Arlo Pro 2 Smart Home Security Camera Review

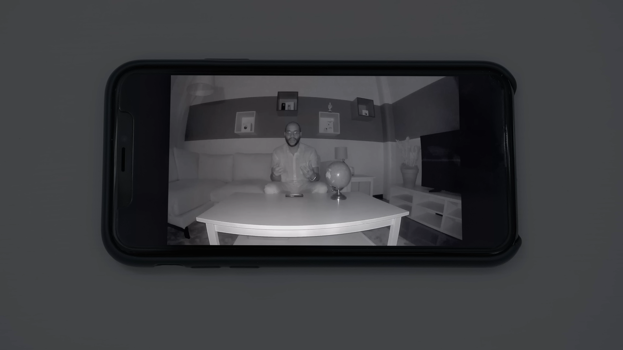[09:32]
This is a view of the infrared night vision on the Arlo Pro 2. It's definitely not the worst night vision that we've seen. It actually may even be good to some extent. It just does not contrast well with the really crisp and pristine daytime video quality. Of course, you still have the digital zoom available and the 130-degree field of view. You can make out what's happening on the screen. It's just not going to be as clear as one might expect from looking at the daytime video quality.